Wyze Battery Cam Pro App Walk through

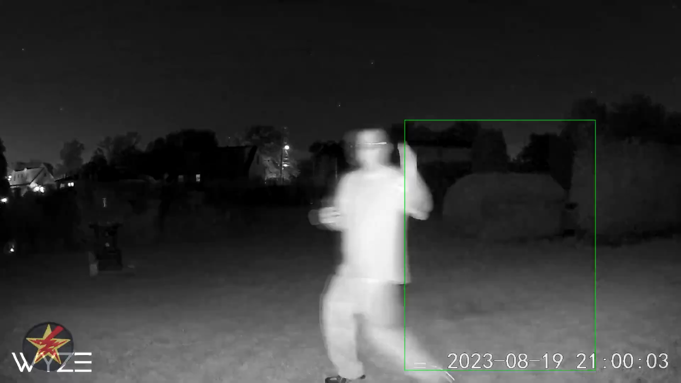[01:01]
that it will fill in the light letting you know that it has turned it on but